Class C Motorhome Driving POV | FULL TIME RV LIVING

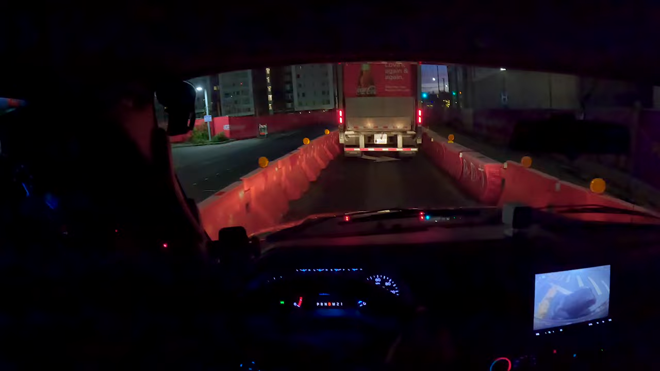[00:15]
Whew, a little tough right here.
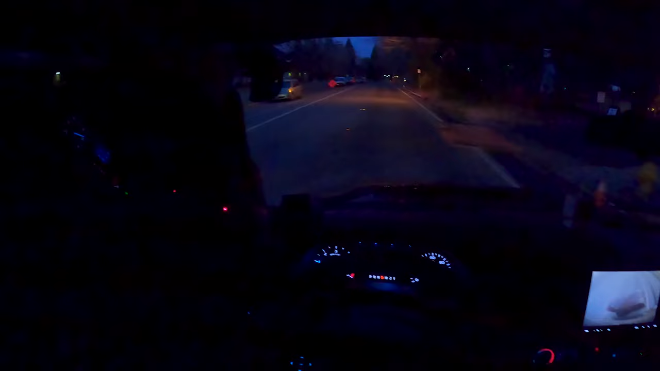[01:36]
Love that. It's gonna be a beautiful sunrise here.